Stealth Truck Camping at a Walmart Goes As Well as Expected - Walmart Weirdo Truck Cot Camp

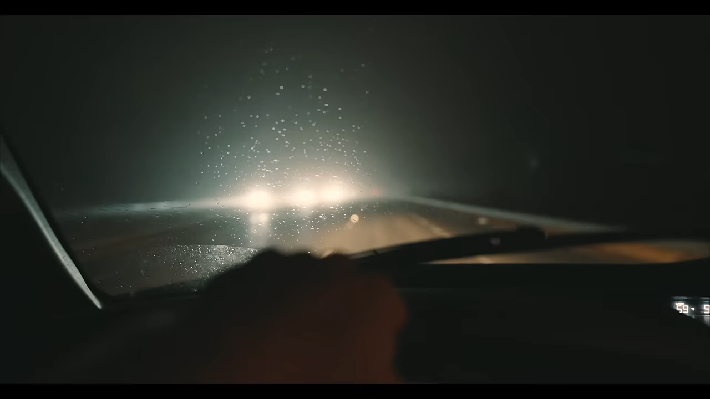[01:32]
There's two things to note about the conditions tonight. One, it's rainy and also incredibly foggy.
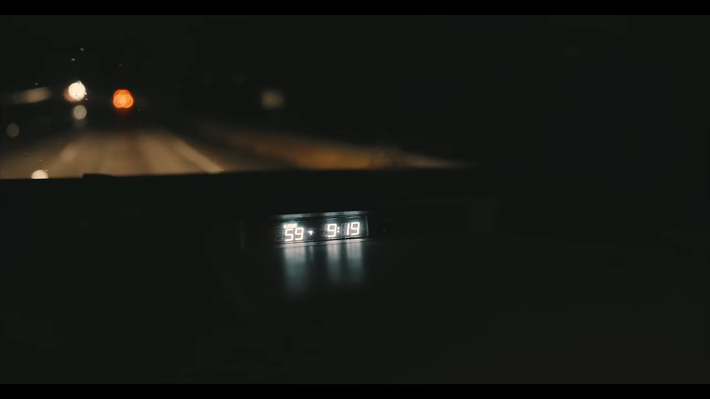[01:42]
Also, it is very warm. It is almost 60 degrees, everybody. Last week, it was zero. Right now, 60 degrees.
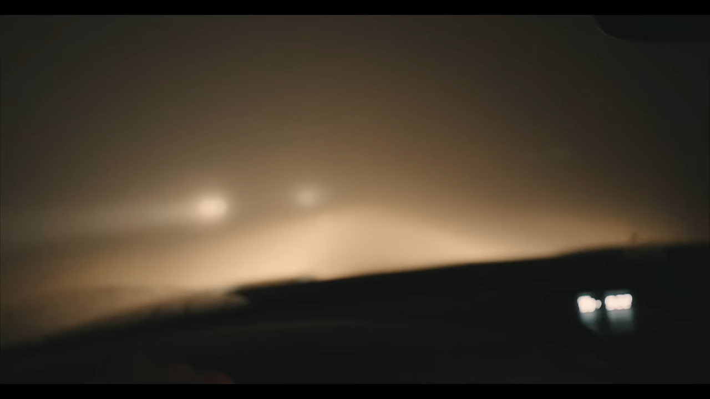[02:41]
I really do need to focus on what I'm doing here because visibility is very limited.